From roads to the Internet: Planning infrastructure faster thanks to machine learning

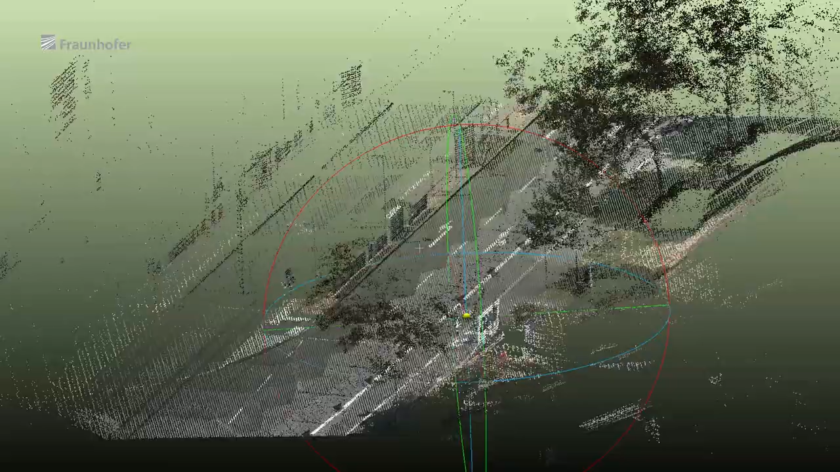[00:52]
consolidates them and then delivers a semantic interpretation of the result.
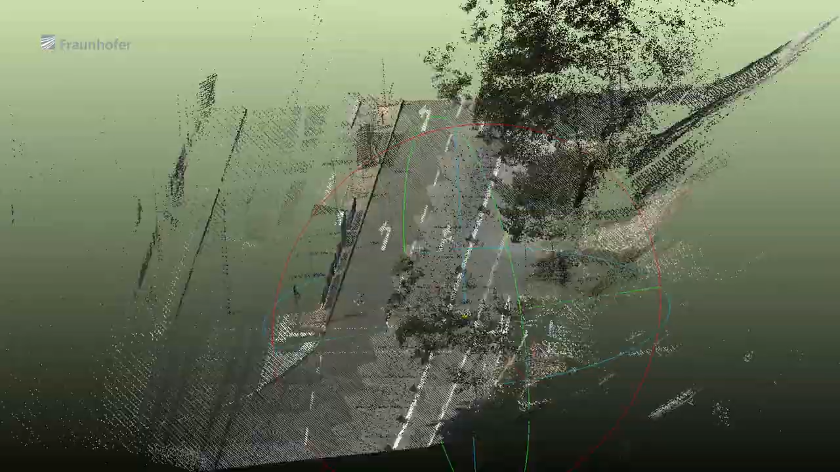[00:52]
It essentially evaluates what can be seen.